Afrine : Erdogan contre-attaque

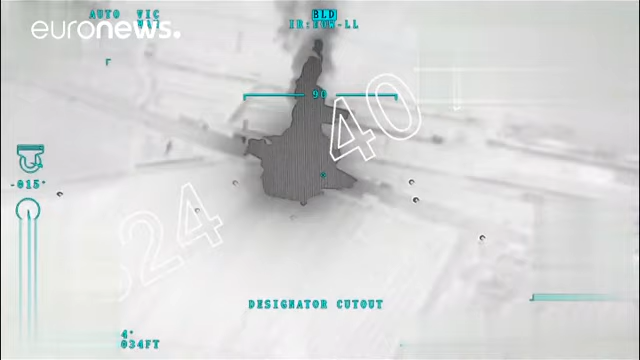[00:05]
Elle a annoncé avoir frappé un convoi de véhicules transportant des armes et avoir abattu des combattants kurdes ainsi que des membres de l'Etat islamique.